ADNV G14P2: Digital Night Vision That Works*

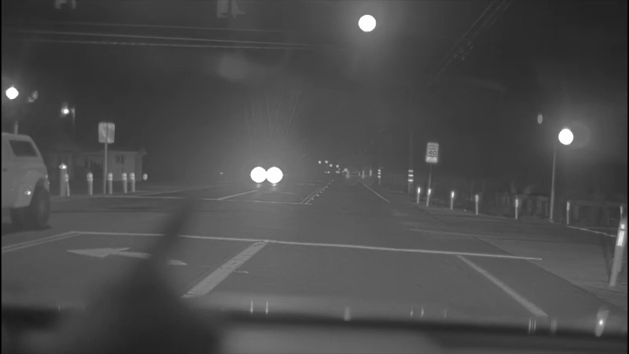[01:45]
so you can see this truck with two headlights it's this car this car completely blew out the other car i couldn't see it
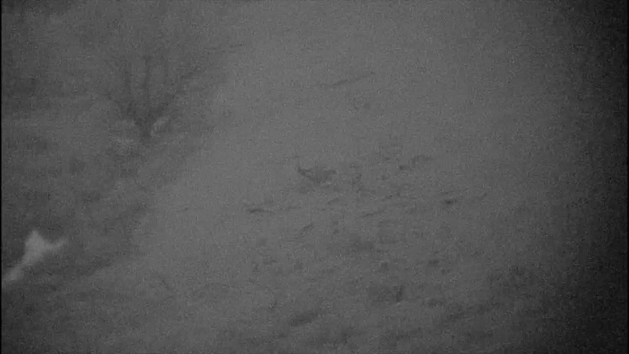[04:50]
adnv oh look at that i can see detail on the shed i can see the fence
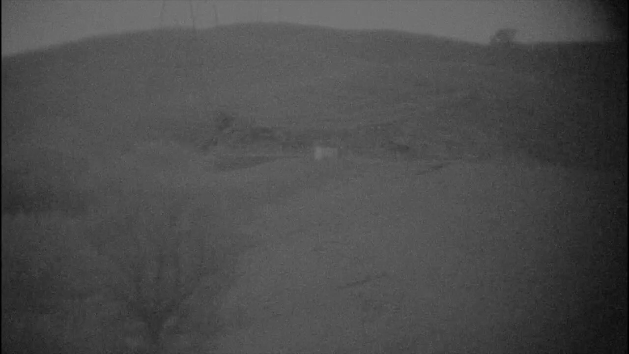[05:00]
i don't see wherever it is that's moving
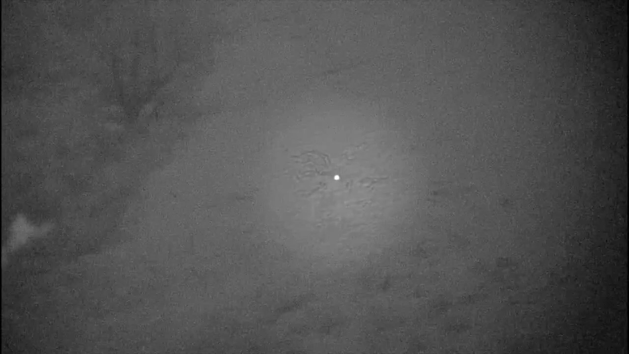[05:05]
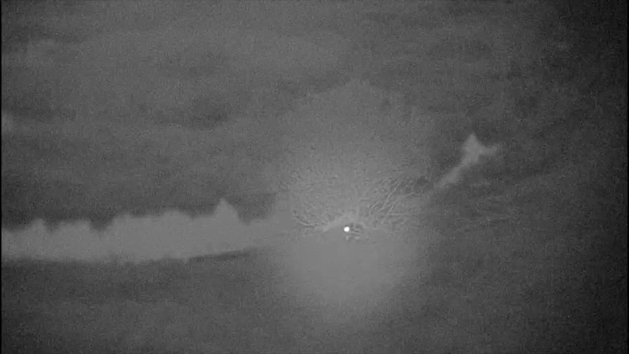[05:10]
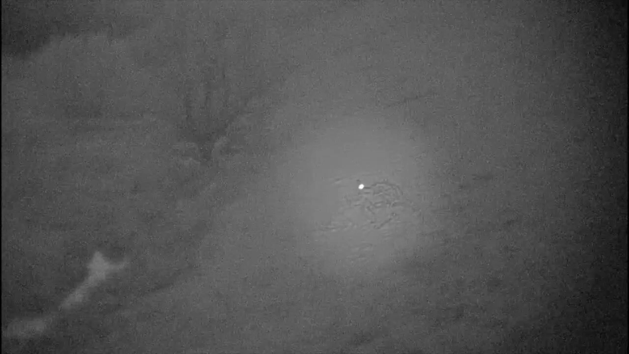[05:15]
oh there it is that bird its eyes were looking at me
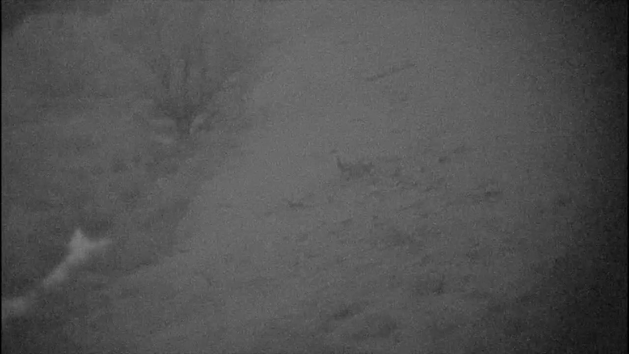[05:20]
so i think it's an owl sitting there yeah this thing right here
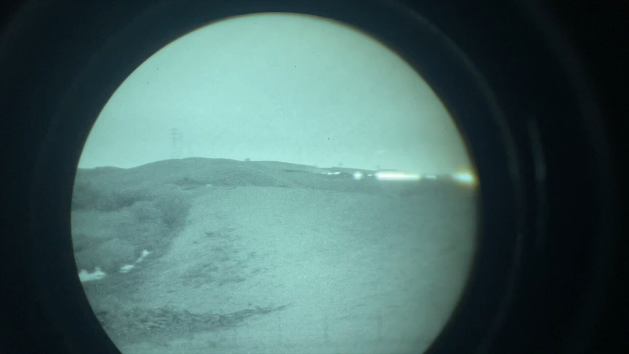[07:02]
This 11 is actually pretty good, but I don't have a range at all.
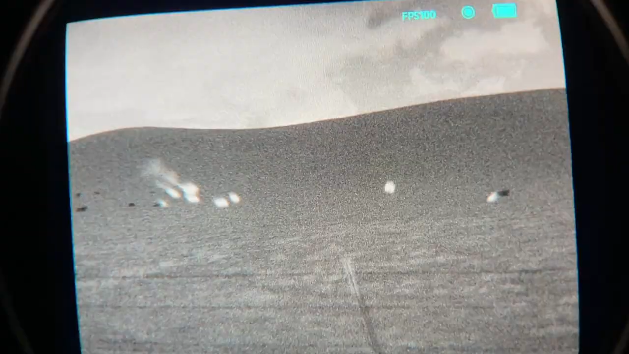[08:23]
Here is the ADNV with the TAD just kind of held in front of it, so you can have thermal fusion.
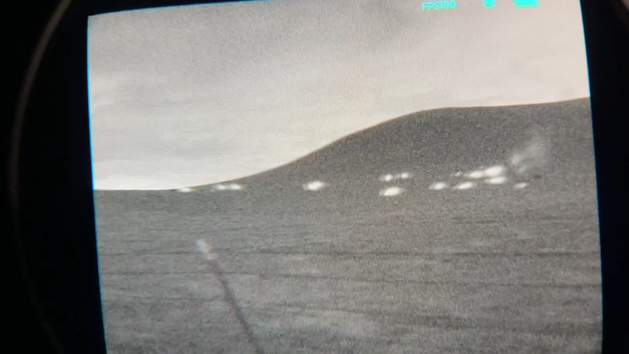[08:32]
It's not like rear projection fusion,
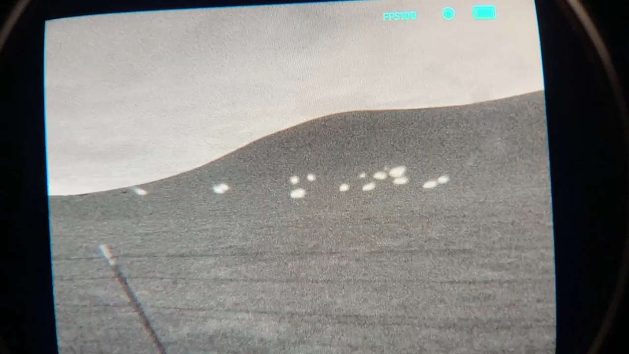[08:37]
but you can have a Jerry C or an E Cody or something in front of the ADNV.